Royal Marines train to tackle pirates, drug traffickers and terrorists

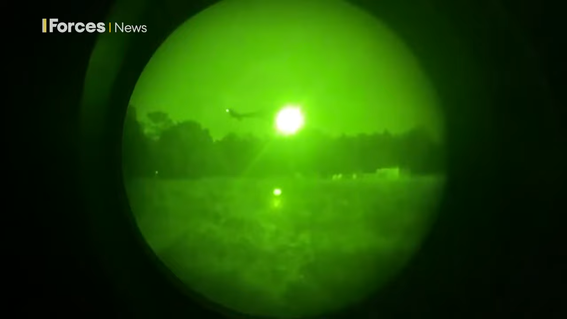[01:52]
So the manoeuvre can be carried out in the dead of night for an attack on an enemy compound.
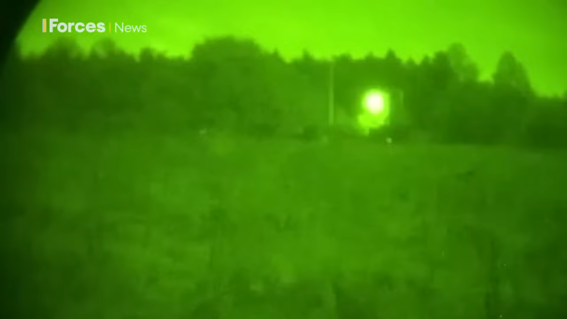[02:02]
Fast roping is a skill that needs to be honed by the commandos and getting them into position by wildcats is a skill that needs to be honed by the pilots.